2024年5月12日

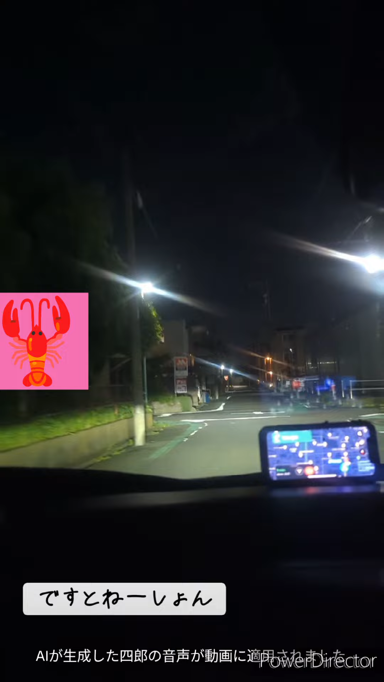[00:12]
then Your destination will be on the left Destination is on the left